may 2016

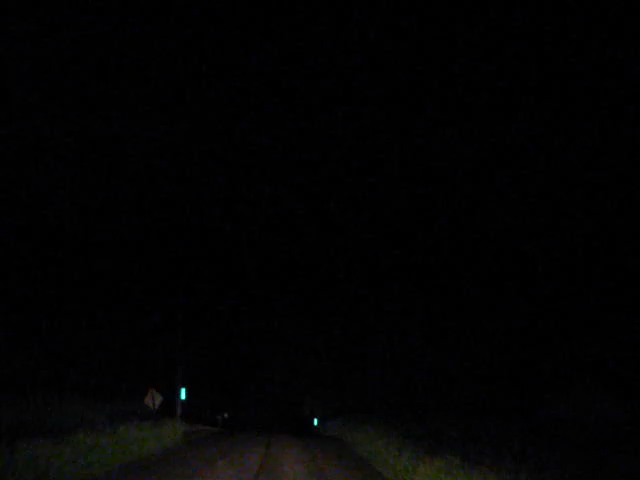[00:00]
We didn't even look for it, but we just broke past that lake place I was talking about. Oh yeah, yeah. Okay, this is Smith Road and May 10th, late evening.